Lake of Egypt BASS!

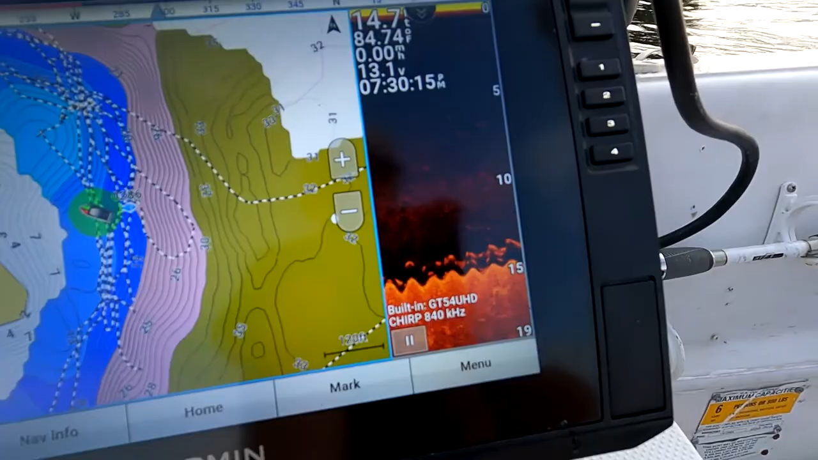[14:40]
A lot of marks. Nice fish. That's might be a three. Yeah, honestly, I mean, it's probably the biggest bass we've caught all day out here.